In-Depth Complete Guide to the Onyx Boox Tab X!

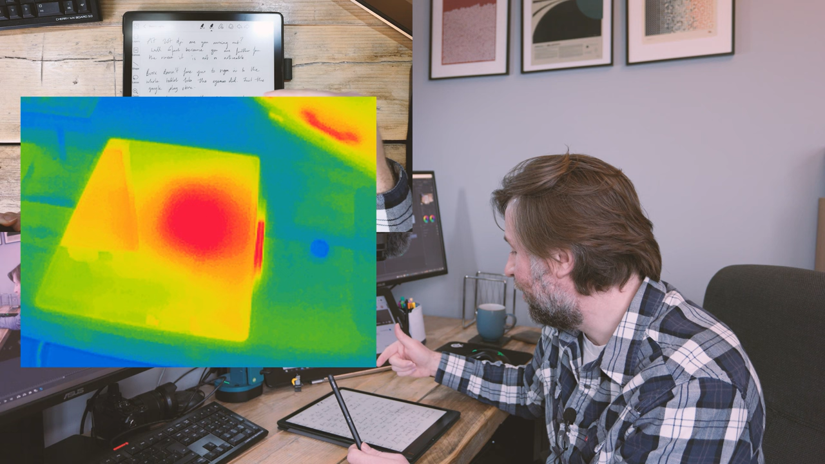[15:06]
And I want to compare that really to the books Max Lumi and see if that is clearly noticeable
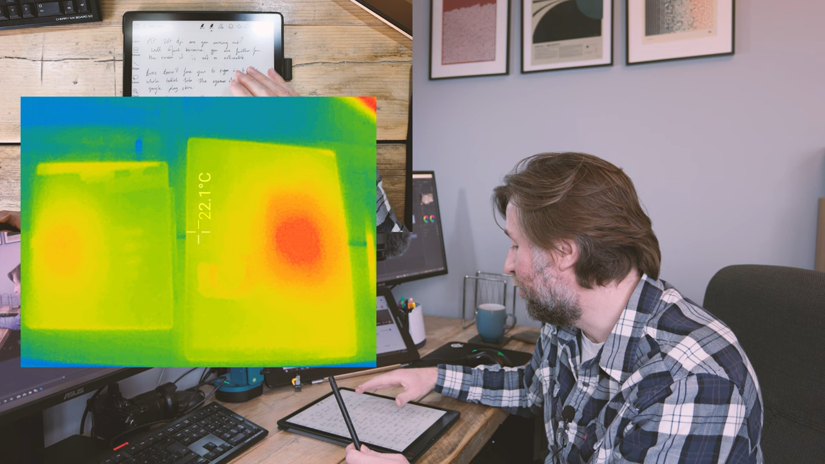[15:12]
On screen: spot 22.1°C
because the GPU we think is making this line of tablets,
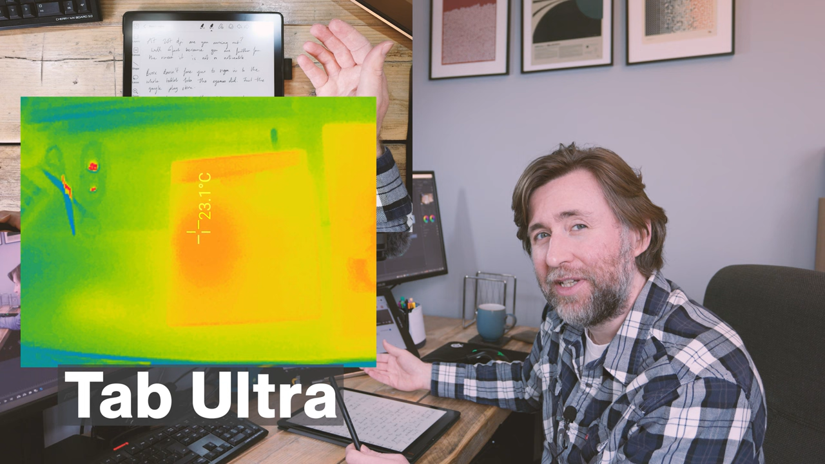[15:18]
On screen: spot 23.1°C
the tab line of tablets actually have a worse battery life than the ordinary books line of tablets. That could be where the GPU is, it could be where the CPU is, but certainly this area gets actually noticeably warmer, not like hot, noticeably warmer.
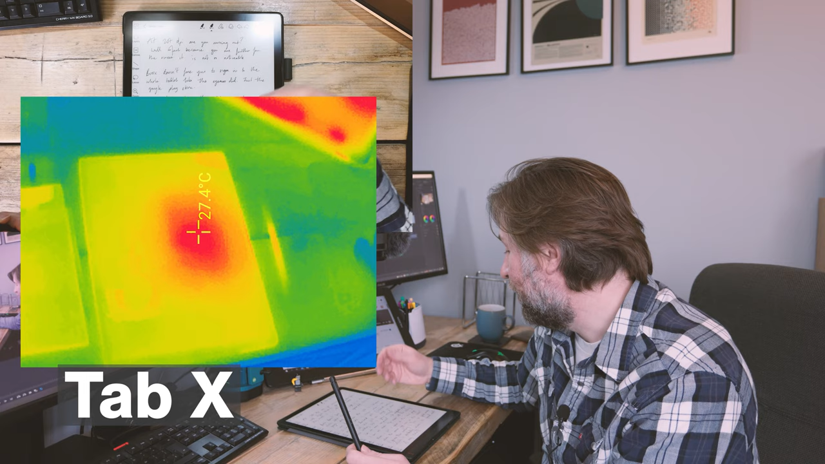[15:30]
On screen: spot 27.4°C
And that means that it's using a lot of energy. And it actually knows to be warmer just now. So I didn't think maybe it was just as I was downloading new apps from the App Store and it was really running that CPU quite high,
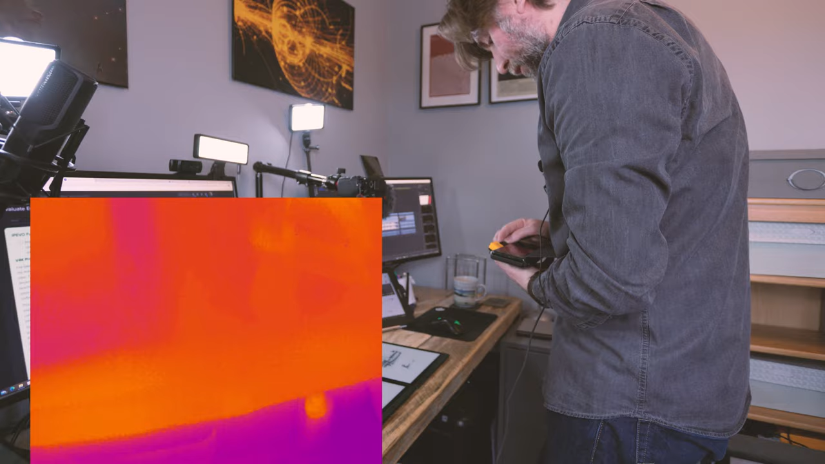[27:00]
They're both booting up from nothing, which is the Tab X on the right-hand side and the Max Lumi on the left. Both seem to have booted up in just about the same amount of time.
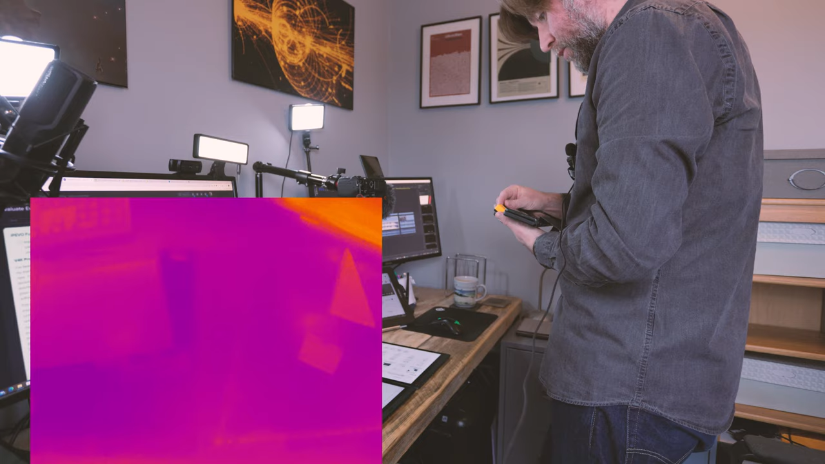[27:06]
And I'm not actually seeing any difference whatsoever currently in terms of them heating up.
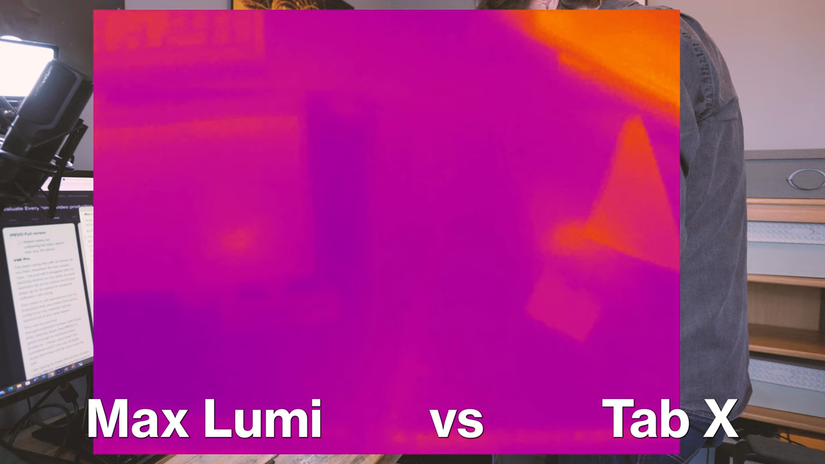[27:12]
I can start to see slight heat spot now coming from this one, coming from the Tab X.
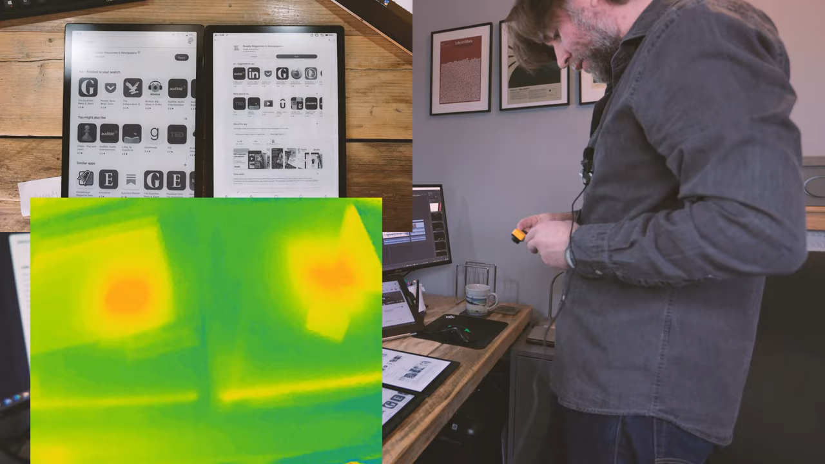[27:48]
We don't see much of a difference, in fact, to be entirely honest, on the camera in terms of that heat up, perhaps a little bit.
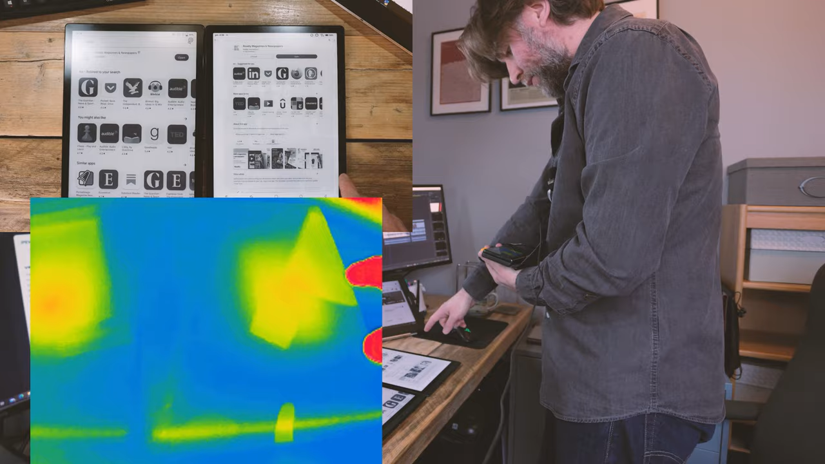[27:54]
Yeah, I can feel that sort of warm spot on both. There isn't much of a difference there between the two big ones.
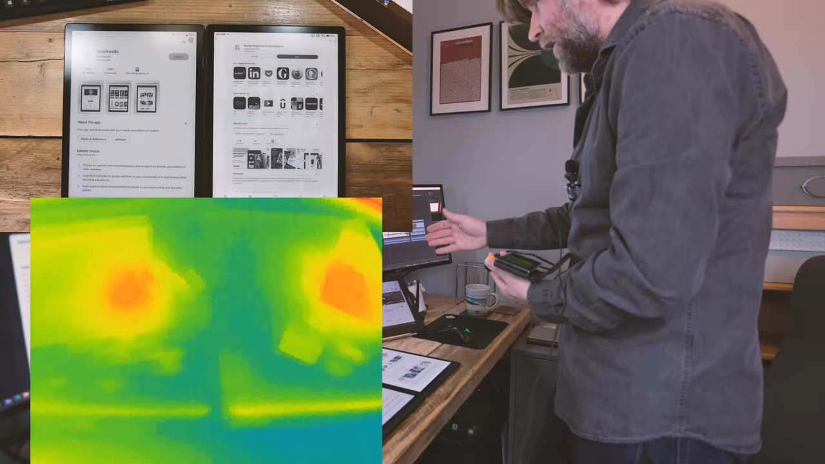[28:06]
Obviously, that is something I did see a difference between the Tab X and the smaller devices. So that is perhaps the size of processor,